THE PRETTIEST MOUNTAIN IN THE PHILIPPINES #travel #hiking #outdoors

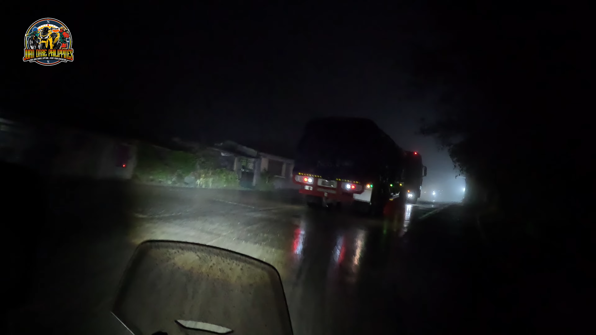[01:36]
Hindi makita boundary ng Nueva Vizcaya at Nueva Ecija.
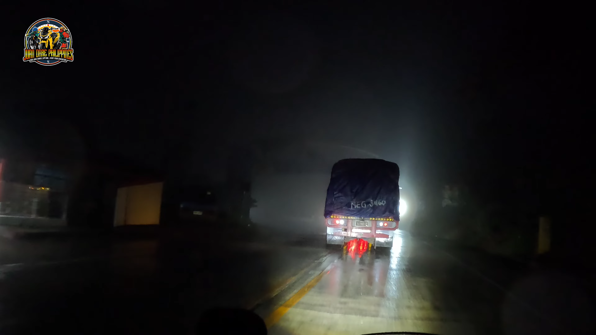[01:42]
Ito, Dalton Pass. Dito kami mismo sa Dalton Pass.
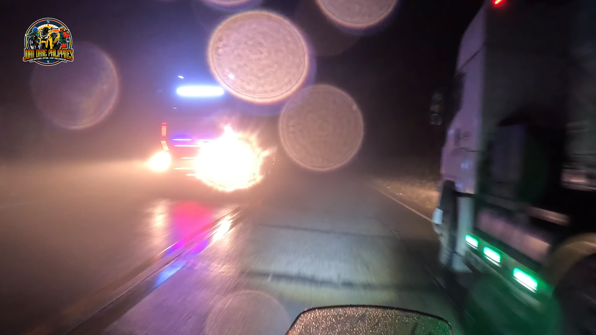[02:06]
Tapos umuulan pa. Dahan-dahan na lang.
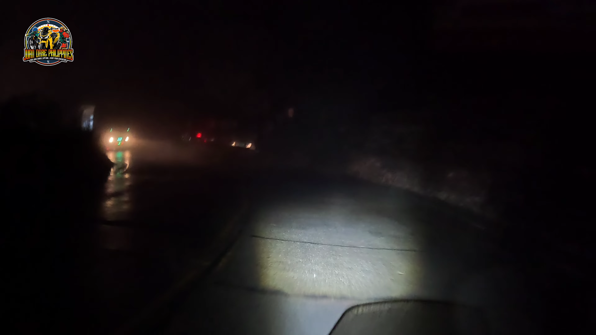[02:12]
Sana sa bandang Aritao tumigil na yung ulan. Bayan ng Santa Fe, 5:49.